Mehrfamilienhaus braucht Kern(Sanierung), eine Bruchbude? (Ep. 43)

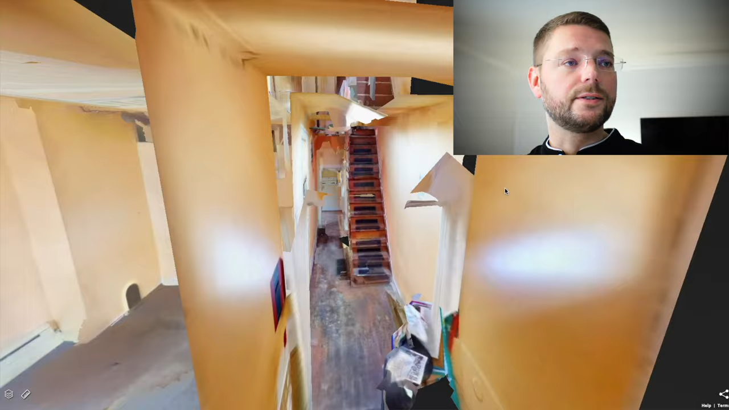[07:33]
Also hier wieder die Matterport-Lösung. Das heißt, wir haben das ganze Haus in 3D gescannt, um die Baustellenbegehung so gering wie möglich zu halten.
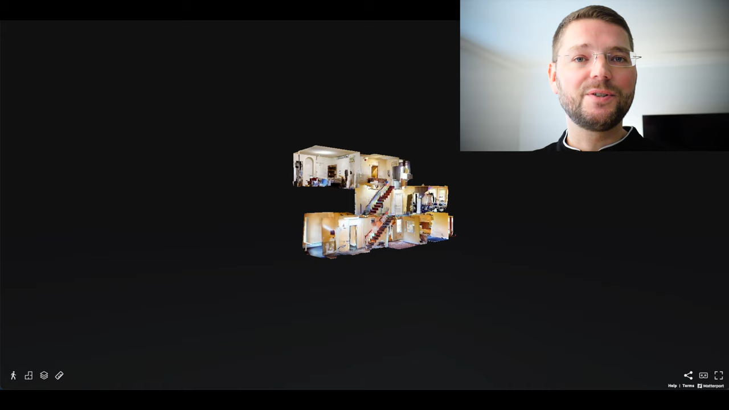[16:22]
Die Grundrisse vom Haus sind, gelinde gesagt, abenteuerlich. Aber schauen wir uns einfach die Grundrisse mal an. Dazu kannst du in der Matterport-Lösung hier einfach das Haus dir anschauen. Klickst unten links auf dieses Zeichen für die Grundrisse und zack, siehst du den Grundriss.
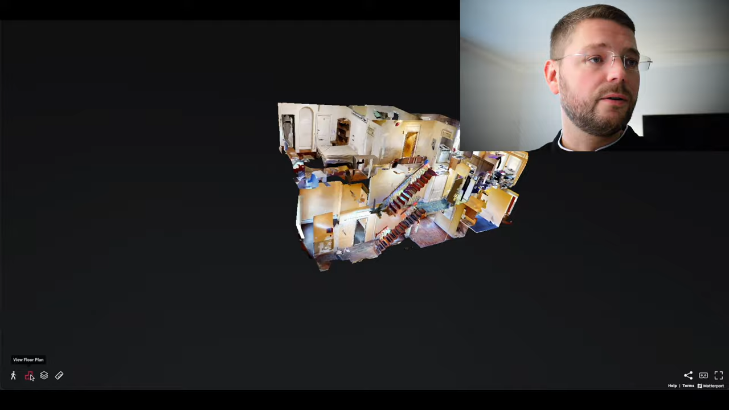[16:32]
Jetzt sind wir hier in der dritten Etage, also ganz oben, beziehungsweise wo sind wir? Jetzt haben wir nur ganz oben. Also ganz oben ist ein bisschen kleiner, weil der Anbau hinten nicht bis oben durchgeht.